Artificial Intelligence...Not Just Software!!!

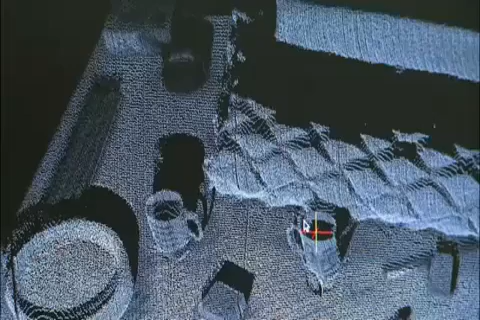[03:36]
you can often endow it with extra sensors that we as people don't have.
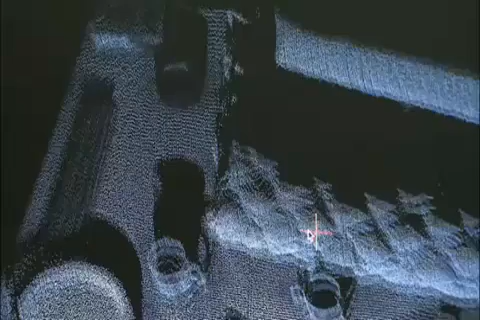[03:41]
One of the extra sensors we have on a robot is a laser scanner.